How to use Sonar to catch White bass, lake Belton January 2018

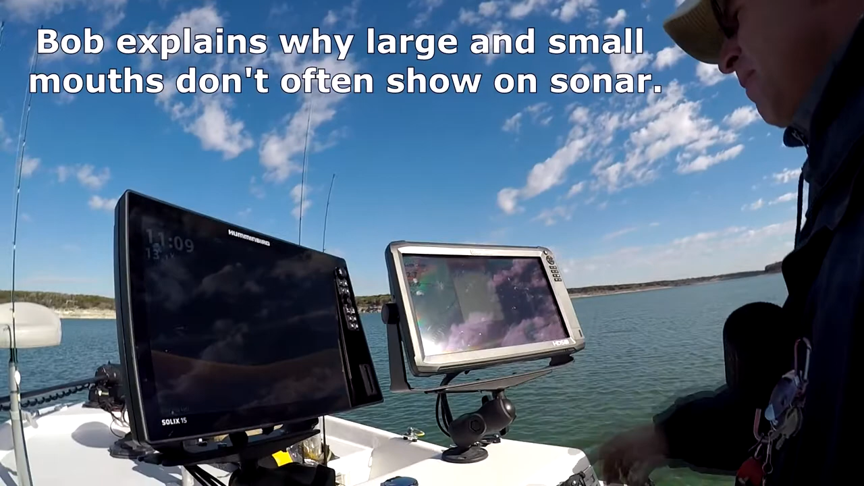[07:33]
people out and do sonar training and i tell them all the time you know you're gonna you're gonna let a lot of opportunities slip by if you hope to see on sonar a fish every large mouth or small mouth bass that you catch before you catch it you're gonna pass a lot of fish up because they really hold down and in and around stuff white bass and these hybrid they're not like that they're pelagic fish are ever roaming after shad and so they're very exposed because they don't hide and stuff okay so
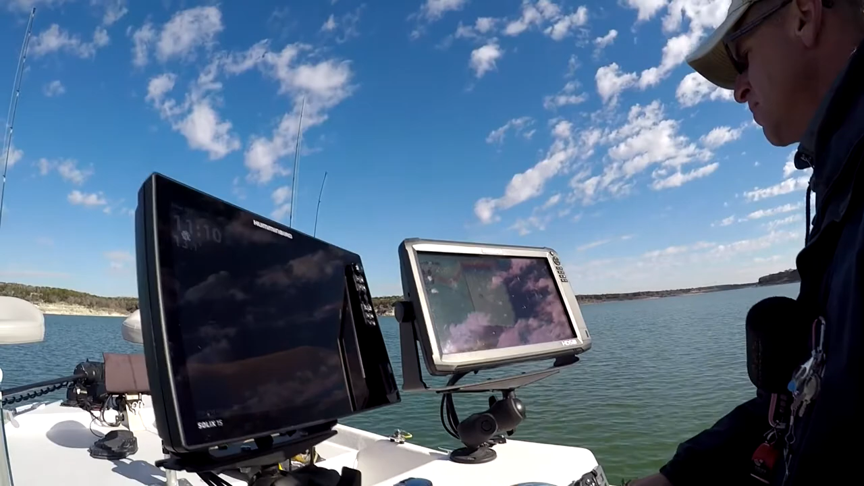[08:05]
they're much much easier to see on given how i have my color line adjustment adjusted i
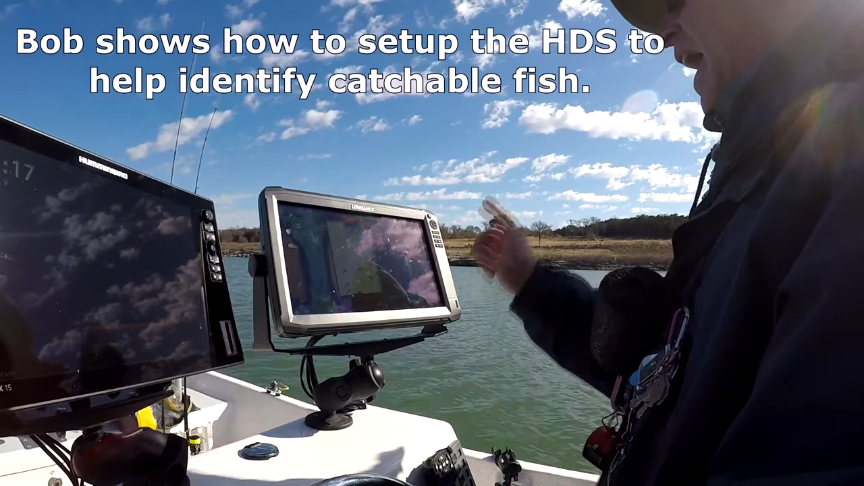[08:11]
should be seeing at least some yellow inside those fish signals if those fish are of any of any size oh if they're catchable fish you're gonna have at least a little bit of yellow in them like that okay okay this this that those are small fish you know i'm not going to mess with those now when you say your adjustment is that your sensitivity adjustment uh no color line here i'll show you okay you see color line uh-huh i keep mine permanently set at 74 four percent oh that's good to know sensitivity is what i adjust routinely